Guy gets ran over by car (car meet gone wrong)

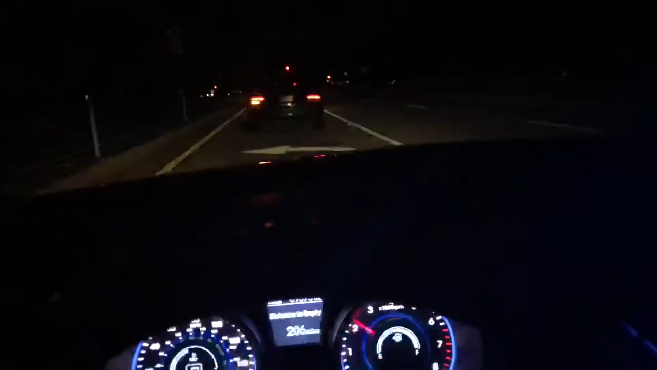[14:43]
I don't know why this guy is putting his blinker to go left. Yeah, he's breaking all the other fucking street rules, like racing and fucking doing donuts and shit. That's crazy. Look at that.